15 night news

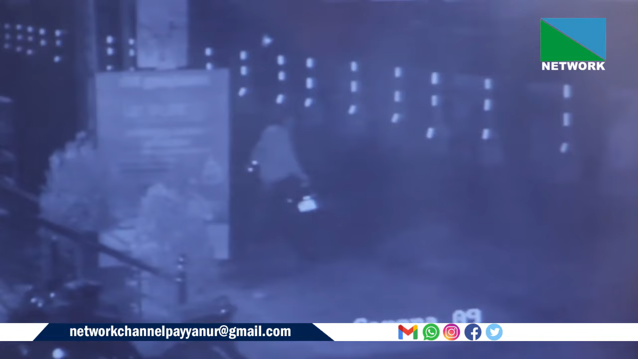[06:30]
മോഷ്ടാക്കൾ ടൂ വീലറിൽ വരുന്നതിന്റെ ദൃശ്യം ലഭിച്ചിട്ടുണ്ട്. ദൃശ്യങ്ങൾ പോലീസ് പരിശോധിച്ചു വരികയാണ്.